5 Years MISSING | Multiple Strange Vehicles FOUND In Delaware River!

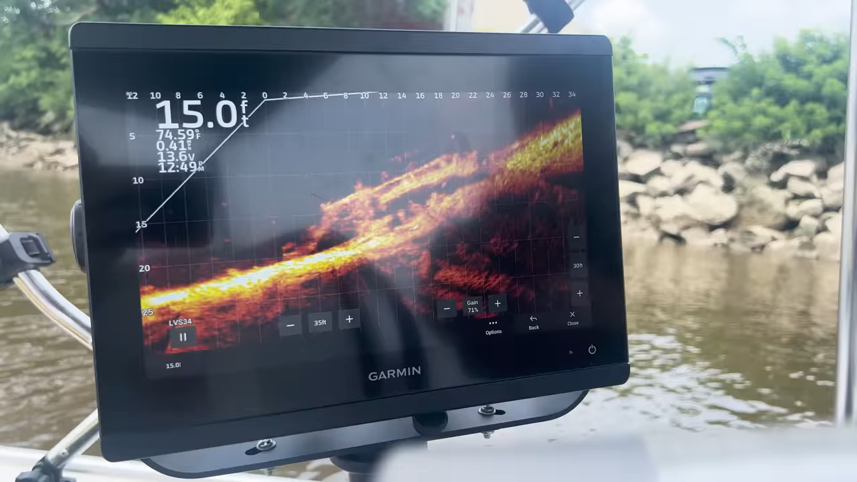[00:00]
On screen: depth 15.0 ft, water 74.59°F
pretty positive. I've never seen one before on sonar, but I'm thinking an old bus, a dump truck. It's something big.
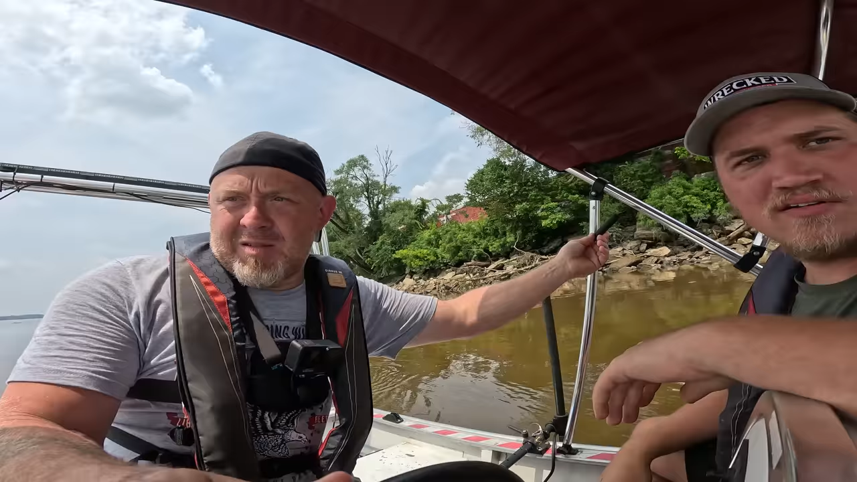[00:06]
There is a pickup down there, dude. That's what I'm saying. It's got to be a truck and a car right now. Well, look. There's no doubt that's a truck. You can see the wheel well in the bed we that's saw. That's a truck. And yeah, and then car.
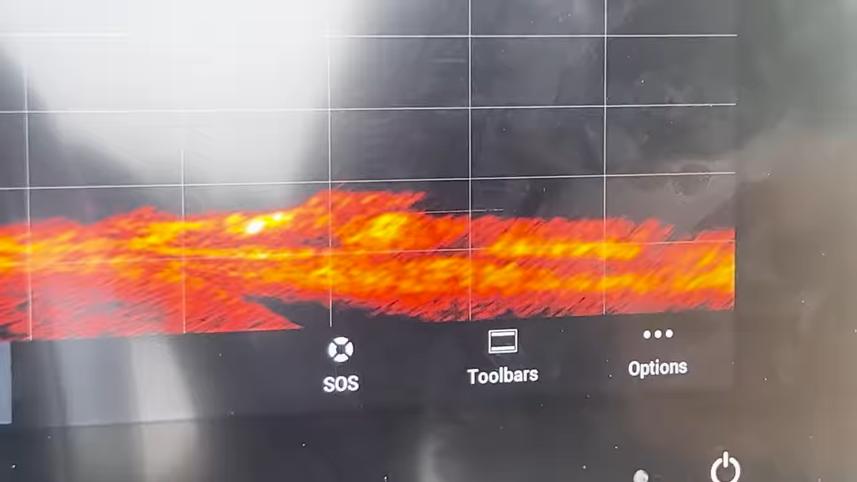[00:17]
Right down from it is a car.
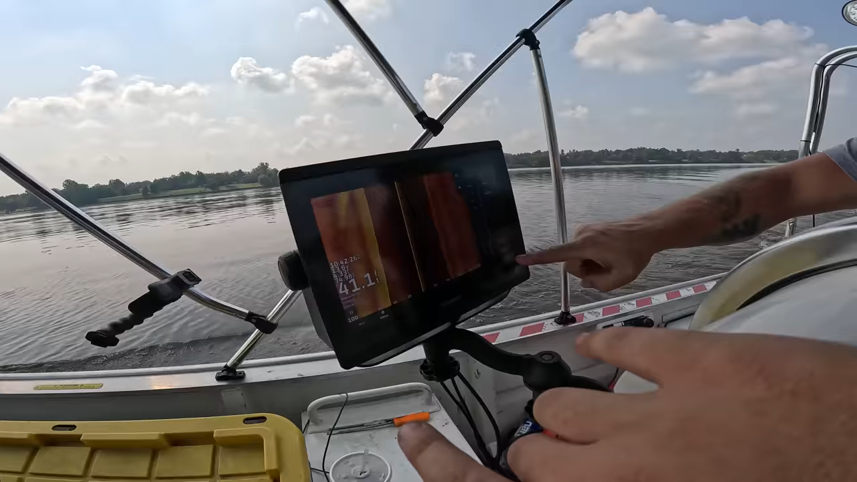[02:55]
My Hummingbird, but we're using Jeremy's Garmin right now, and we're coming up to the boat ramp over here that we first wanted to check. It's 41 feet out here.
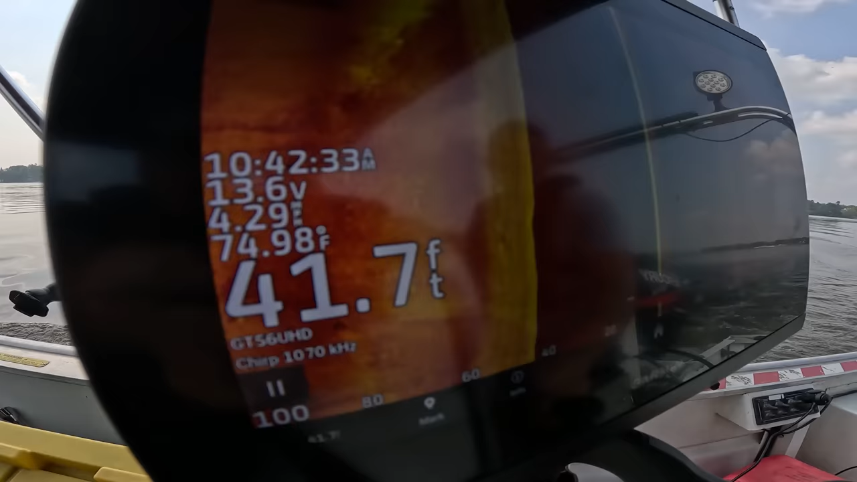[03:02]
On screen: depth 41.7 ft, water 74.98°F
Yeah, we're pretty far out here. Channel. Check this boat ramp. So what are we doing?
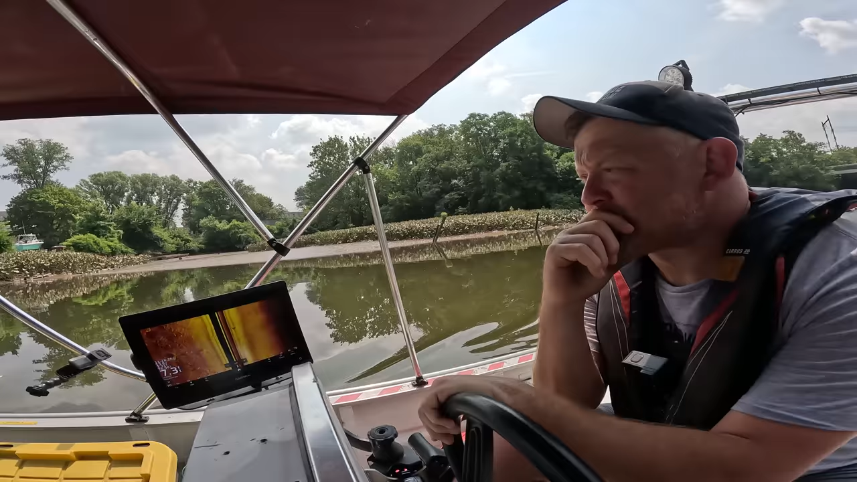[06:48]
That's a sunken boat, too. Now I might be seeing the bottom of that one.
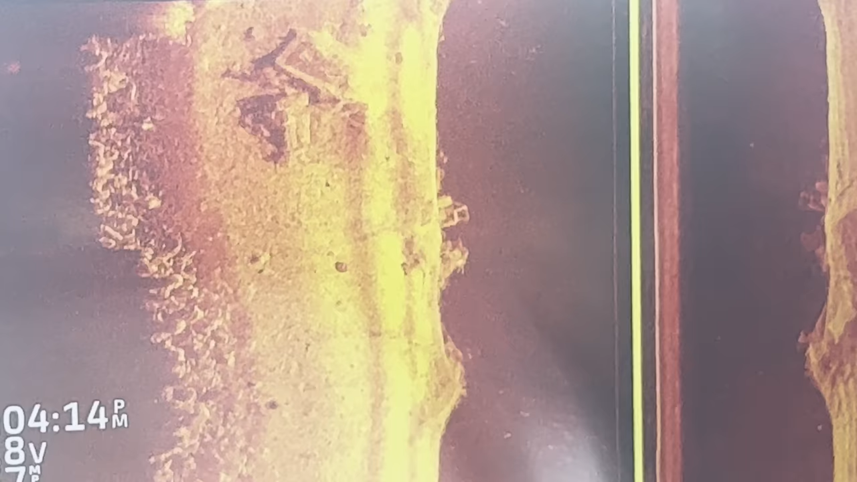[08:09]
Bunch of crap right there's here. There's a lot of crap.
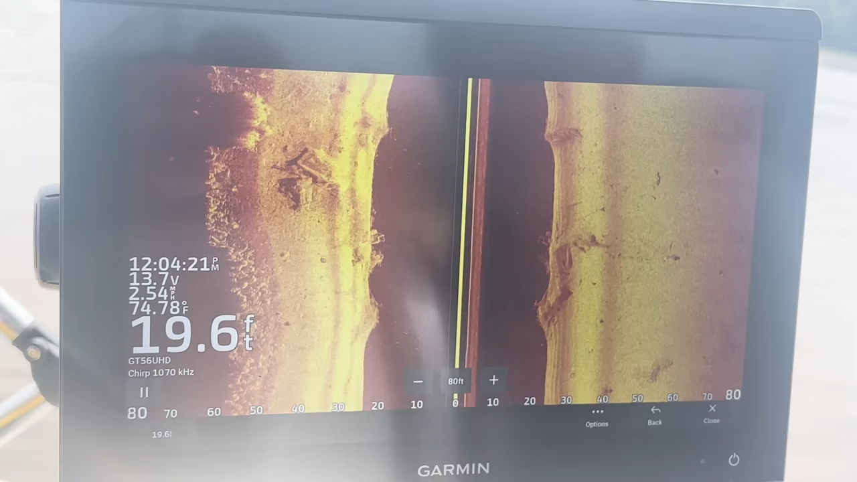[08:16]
On screen: depth 19.6 ft, water 74.78°F
It might not be a vehicle, but... Yeah, what are these things?
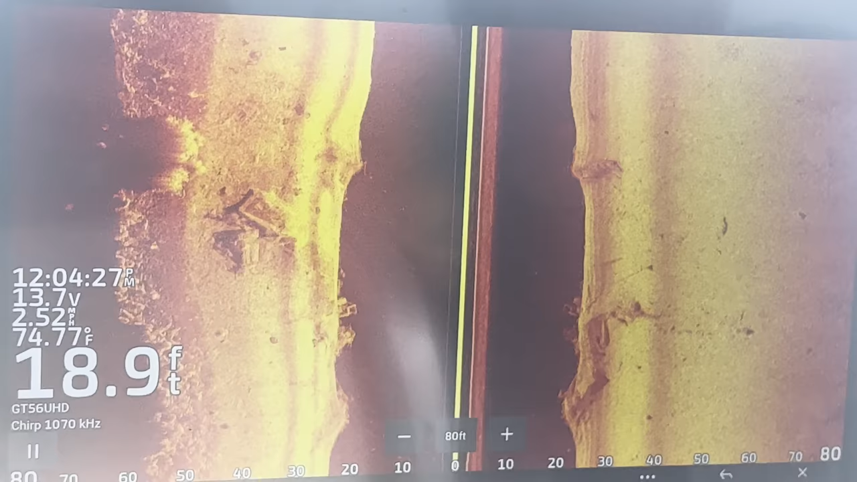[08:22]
On screen: depth 18.9 ft, water 74.77°F
There's some mess. I mean, right there, that one little opening, you could launch a car off.
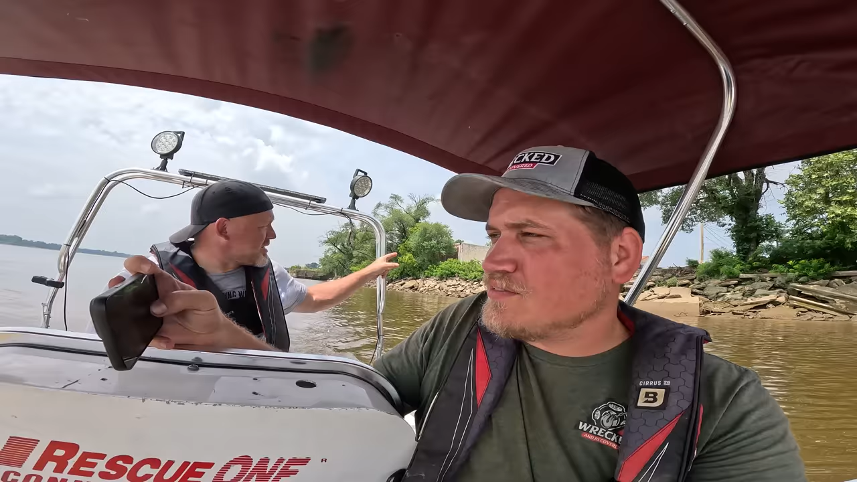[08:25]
Yeah.
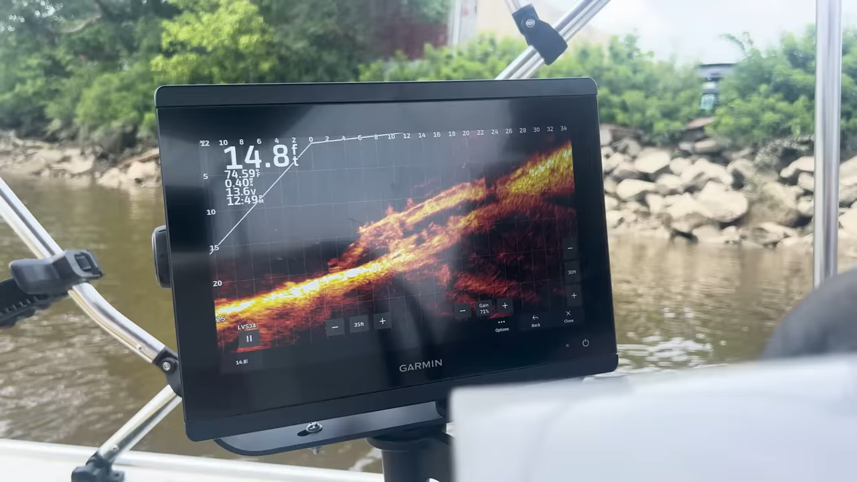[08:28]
On screen: depth 14.8 ft
Yeah, we're pretty positive. I've never seen one before on sonar, but I'm thinking an old bus or dump truck.
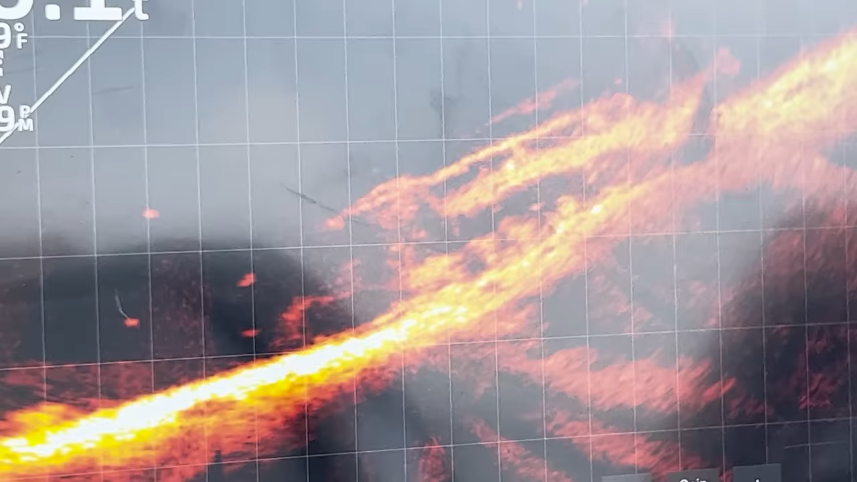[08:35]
It's something big and boxy. Go forward a little bit.
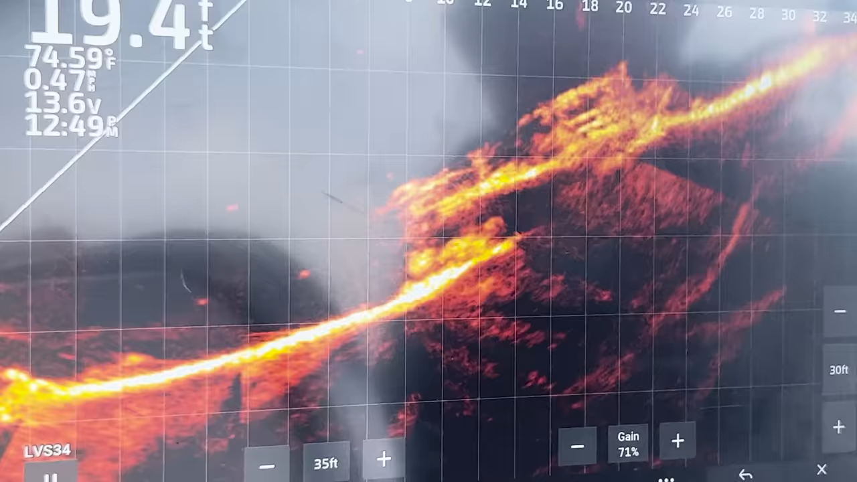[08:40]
On screen: depth 19.4 ft, water 74.59°F
Forward. Like the...
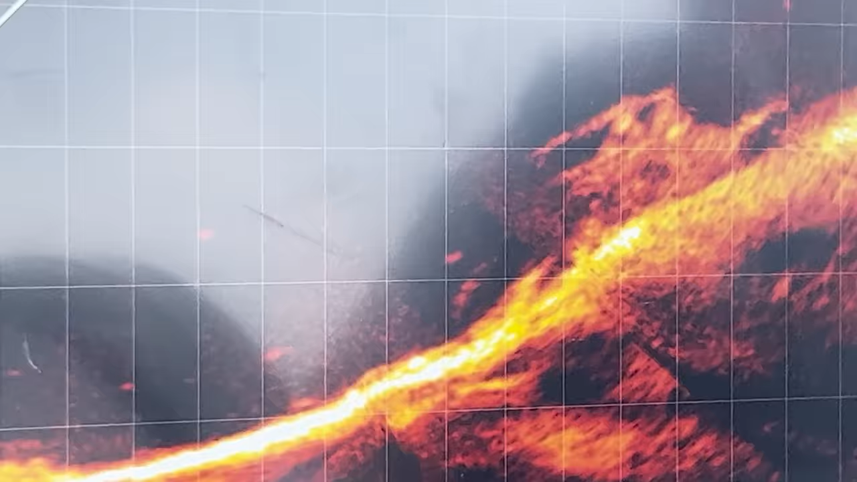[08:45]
We've been sitting here for like 30 minutes trying to figure out what this thing is. And our best guess is a big old dump truck.
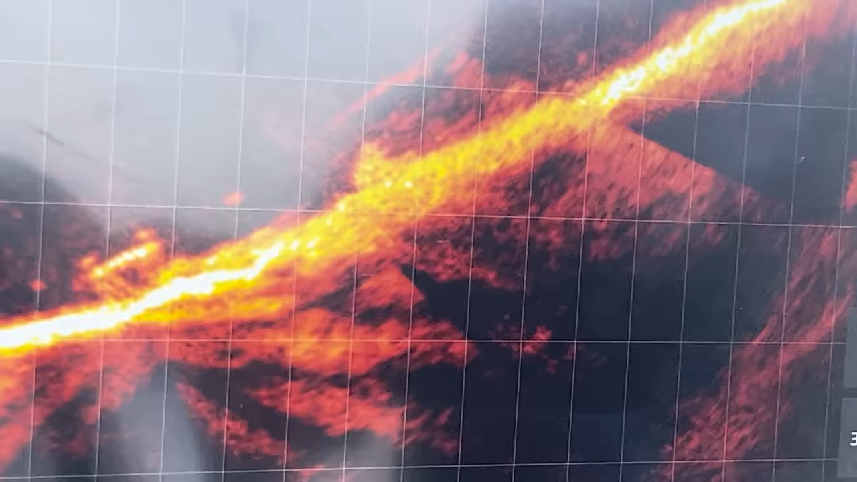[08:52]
Right in front of it, there's a four-wheeler.
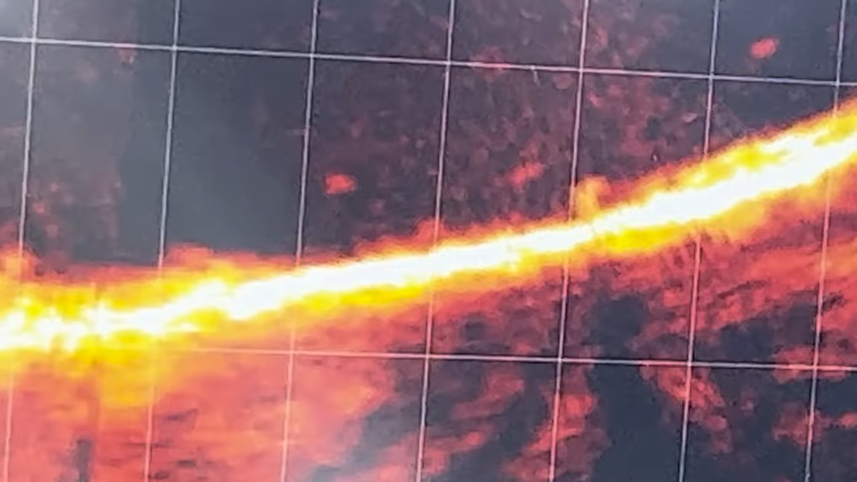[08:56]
A little baby something. People just throw stuff away.